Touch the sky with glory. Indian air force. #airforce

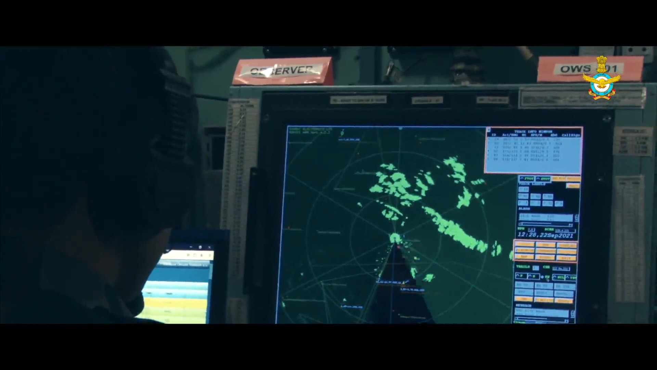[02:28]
Netra, our very own airborne early warning and control system acts as a command center.